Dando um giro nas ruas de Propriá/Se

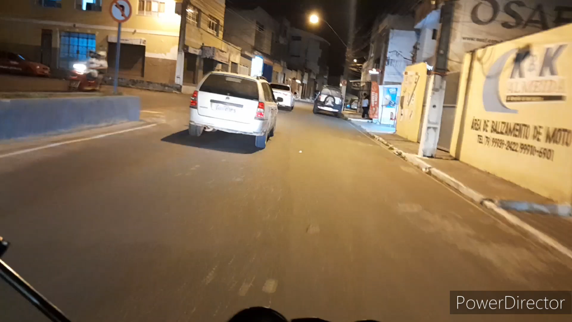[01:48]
Percorrendo algumas ruas, assim como a Ponte Vitória, Dom José do Mais, chegando aqui próximo à